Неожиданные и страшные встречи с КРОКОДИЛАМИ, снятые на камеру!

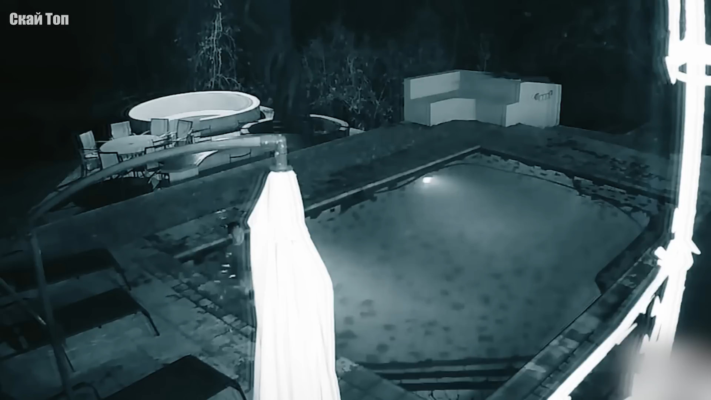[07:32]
Ночью небольшой крокодил незаметно пробрался во двор частного дома и запрыгнул в бассейн, где в этот момент находились люди.